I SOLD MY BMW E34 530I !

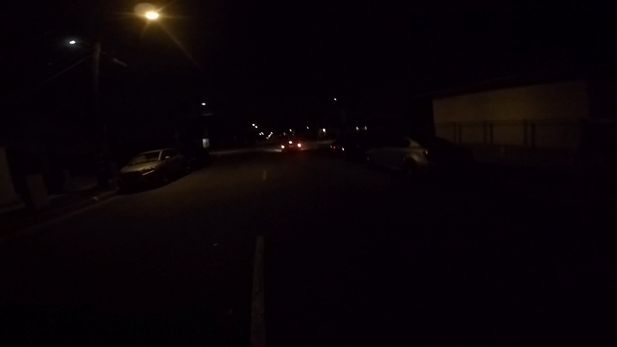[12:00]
She's gone. She's gone. Look at those taillights. So sad, dude. So sad.